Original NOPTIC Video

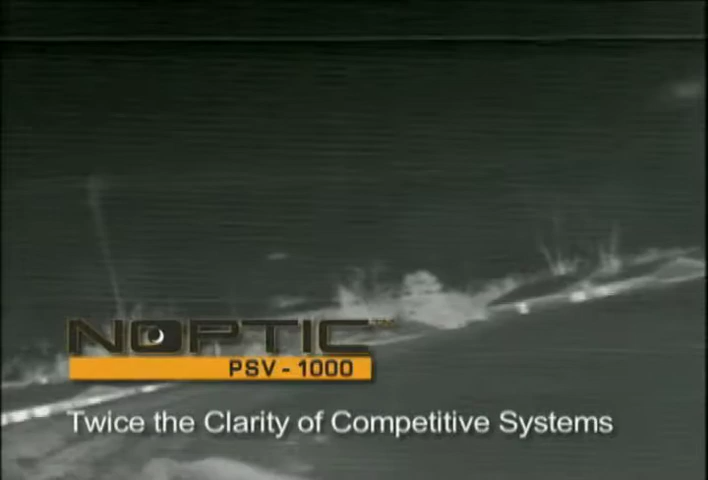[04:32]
Now, an important point to remember when considering Autoleave's Noptic system for your agency is to imagine the possibilities.
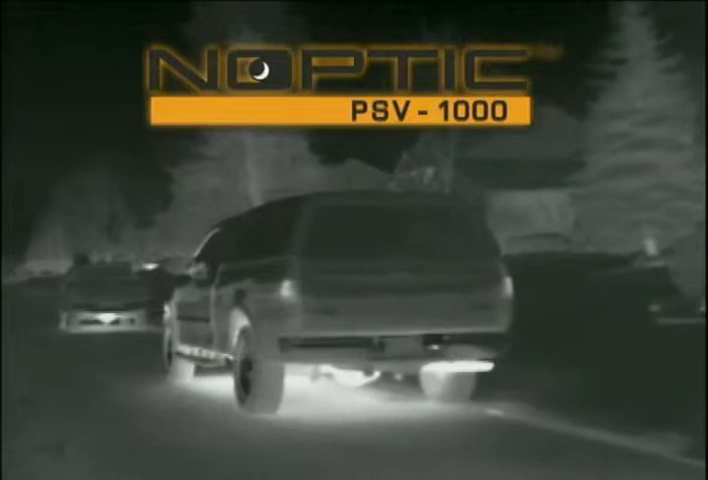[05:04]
The Noptic system will also help to locate a hiding perpetrator, quickly determine a recently operated vehicle by its heat signature, locate a recently abandoned stolen vehicle or a vehicle off the road,